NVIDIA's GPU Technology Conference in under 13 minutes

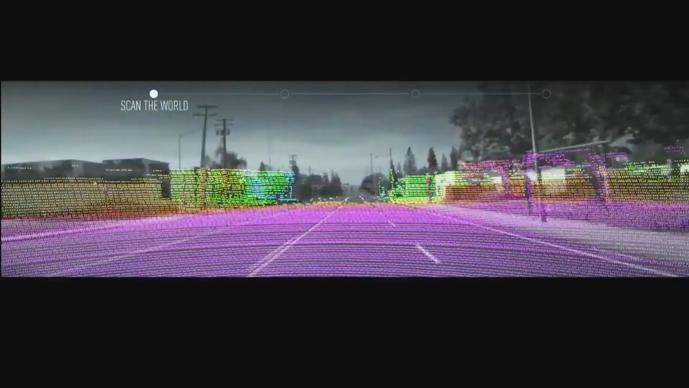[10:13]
everything that's around it and drive using the LiDAR we have a LiDAR mapping car and we're trying to detect everything that's around us whether